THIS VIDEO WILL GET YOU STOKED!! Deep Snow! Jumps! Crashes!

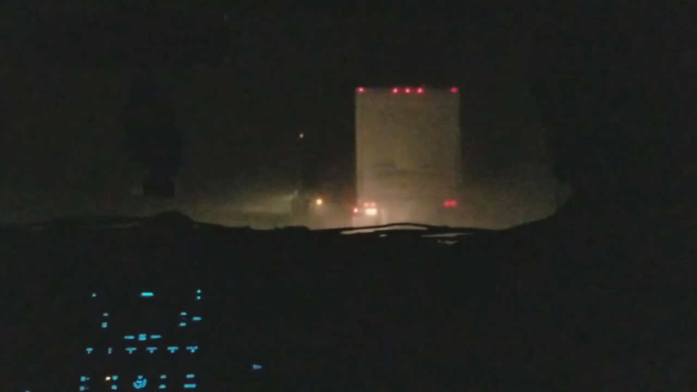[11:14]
Oh, you got lots of road to your left. You're good. You're making him nervous. This is probably the worst drive yet. Yeah. All right. Other than these idiots.
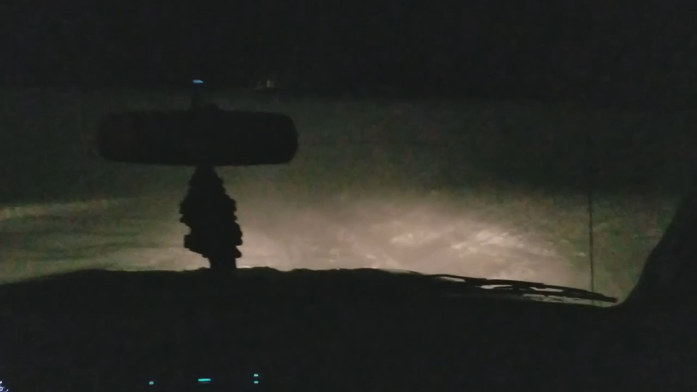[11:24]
Wow. So we're gonna be the first one to get to Vancouver. This is Highway 1. Goat Trail.
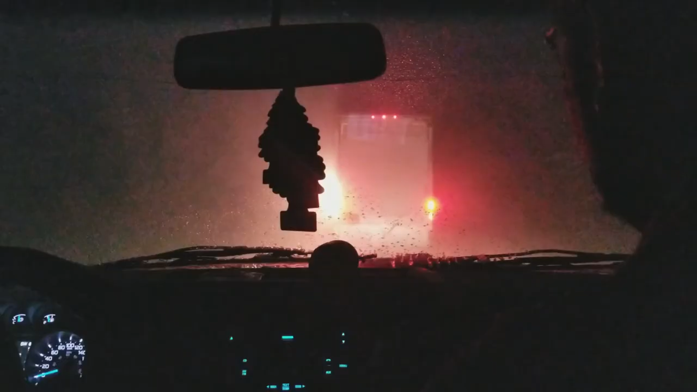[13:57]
This guy, I think he went right in. He just fucking ended up getting stuck in the ditch here because he went over too far.
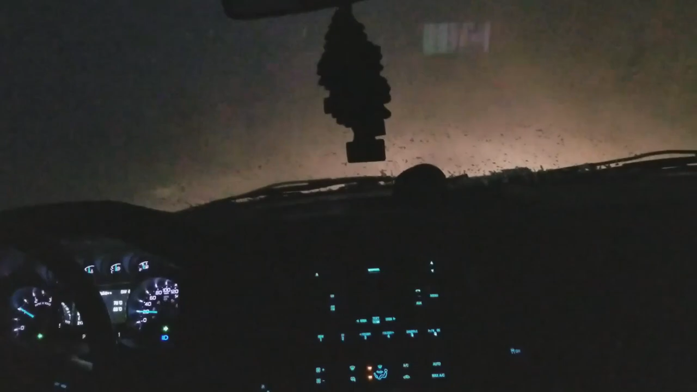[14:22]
Can you see your ditch? Yeah. Go over your left a bit. Left, a little bit. Stay straight. On the white line right now. Got some trees here. Take her easy, boys. Now you get up to 100 fucking kilometers an hour, Benjamin. Still got no one following us. We made it through the freaking demolition derby there. That's not cool seeing headlights coming at you in your side of the ditch.